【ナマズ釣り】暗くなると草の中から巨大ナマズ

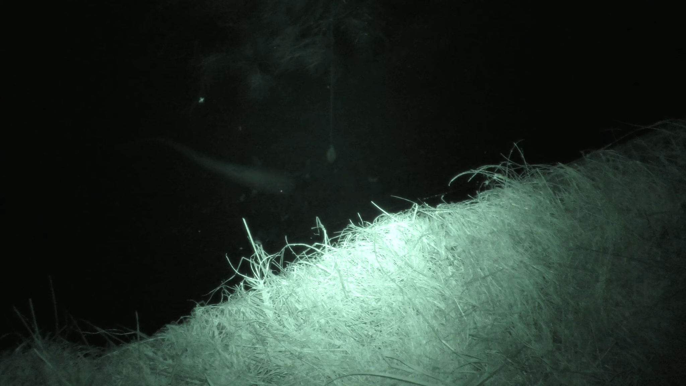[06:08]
なにこれ、ほんとみんな食わねえんだけど、どういうことだ。
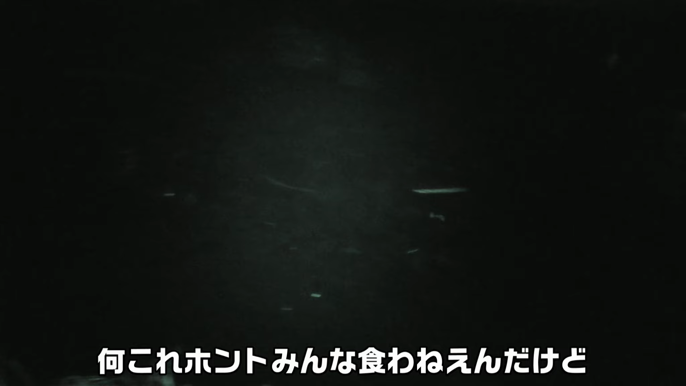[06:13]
どういうこと、全く食わないよね、
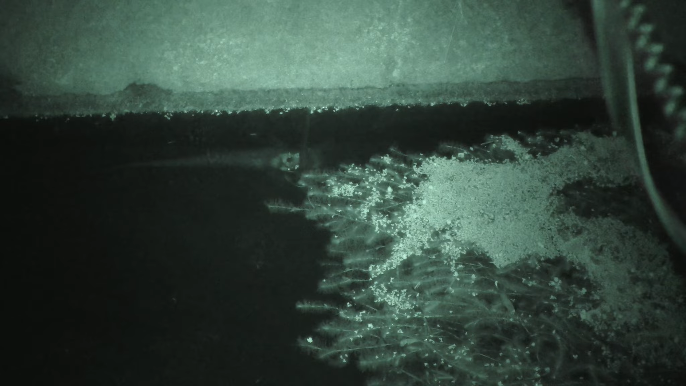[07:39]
うわあ、今食ったけどね。
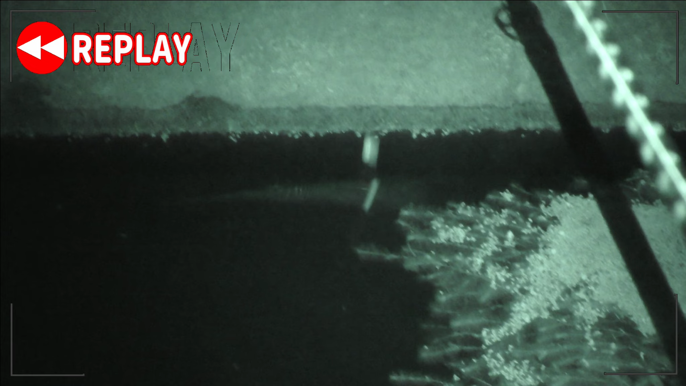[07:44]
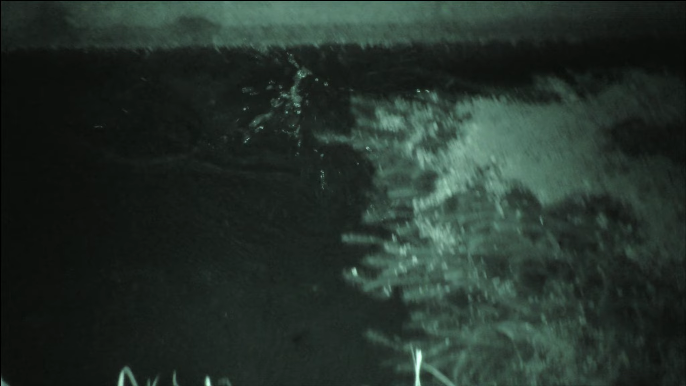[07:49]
食ったけどね、
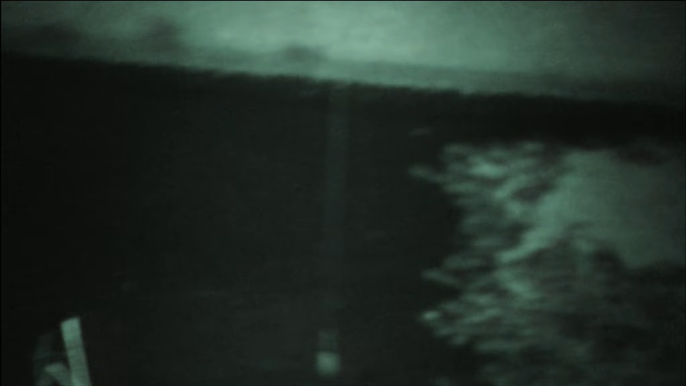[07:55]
食ったけど忘れなかった、残念。
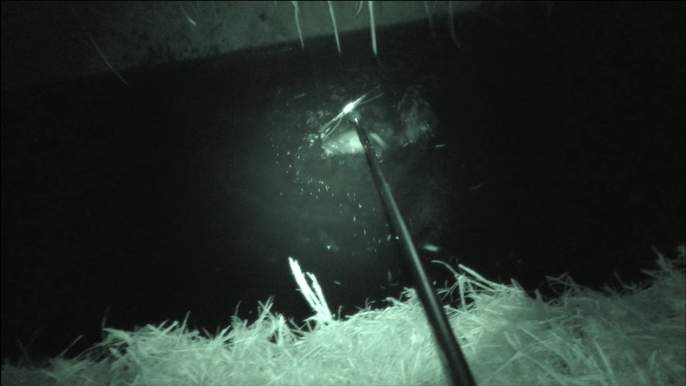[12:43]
おっしゃ、入った。もうこれ重いですよ。やりました。
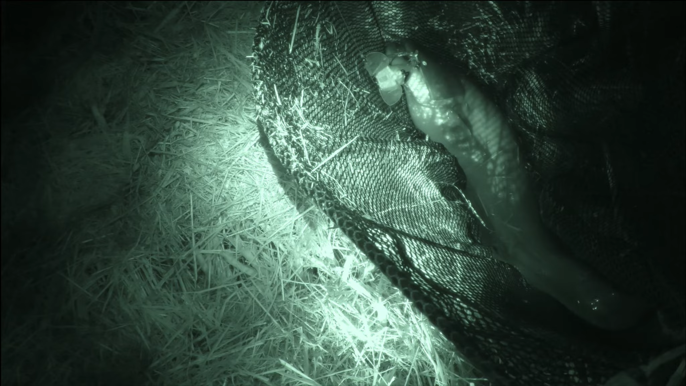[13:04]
ちょっと電気つけるから。
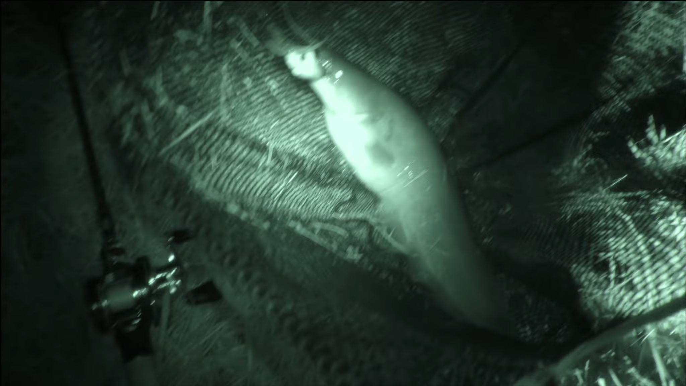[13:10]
やりました。結構でかいじゃないですかね、これ。 あ、怖い。